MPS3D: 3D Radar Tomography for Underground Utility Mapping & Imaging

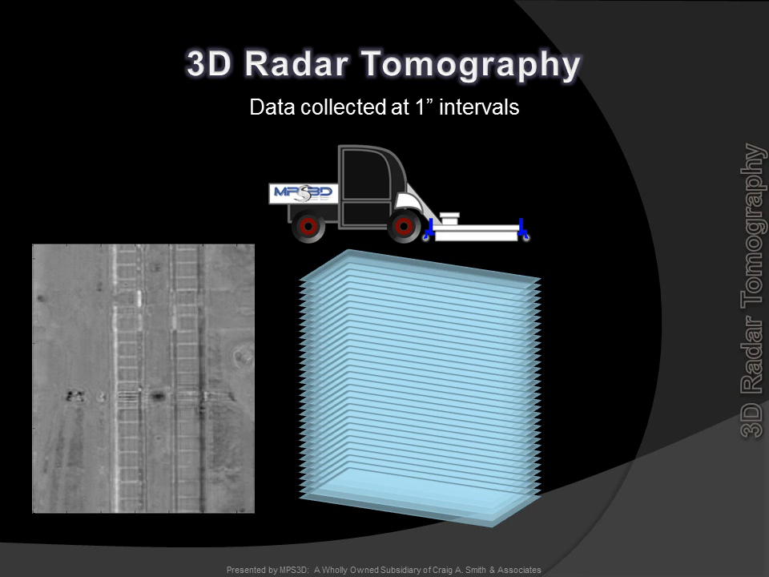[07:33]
3D RT can image large areas very quickly and provides the designer with
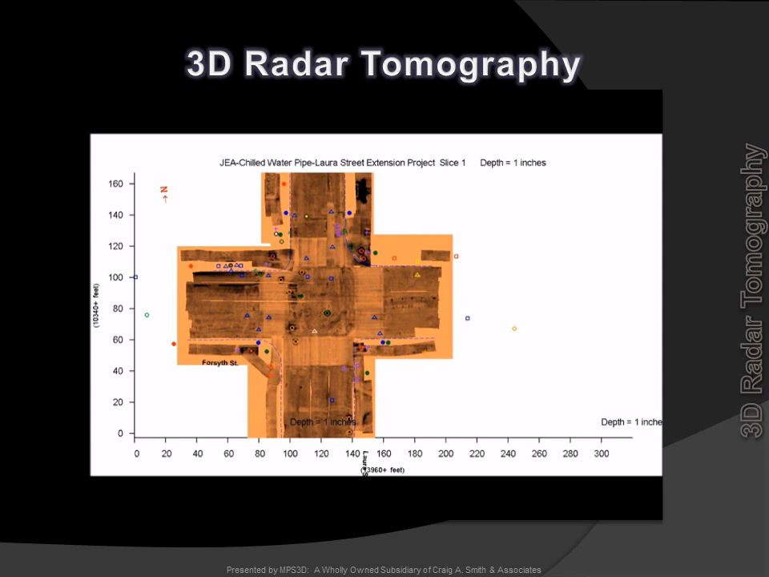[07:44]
precision information of the location of existing subsurface facilities. The processed scans result in a slice movie that descends from the surface downward through the underground, revealing utilities and other anomalies as it travels.
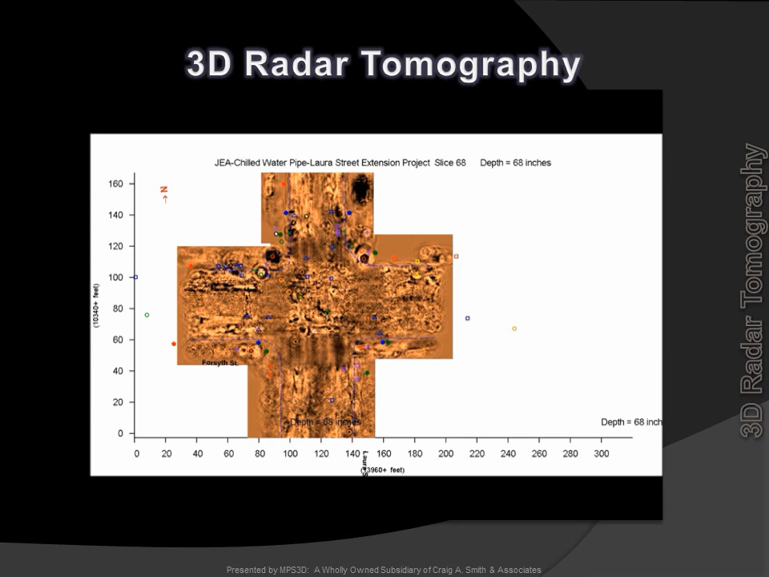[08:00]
Let's compare traditional SU to 3D RT enhanced SU.
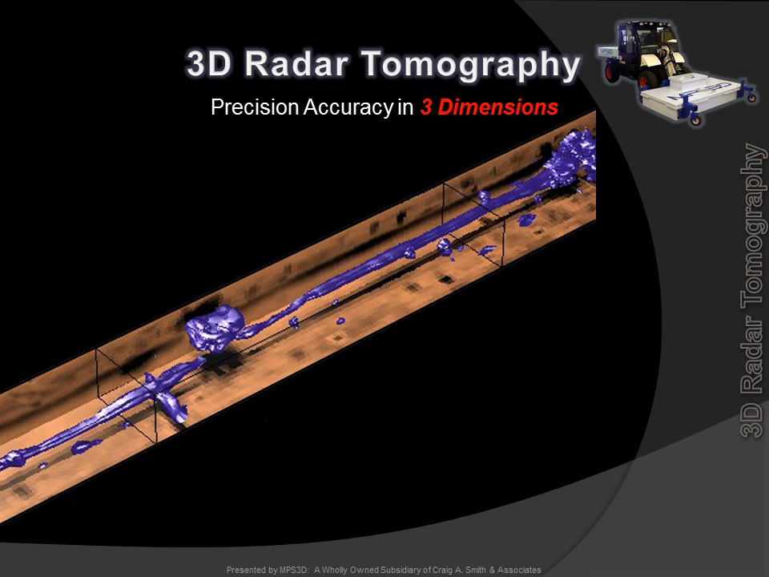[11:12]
Extraordinary Precision in 3 dimensions 1 inch to 2 inch horizontally 4 inch to 5 inch vertically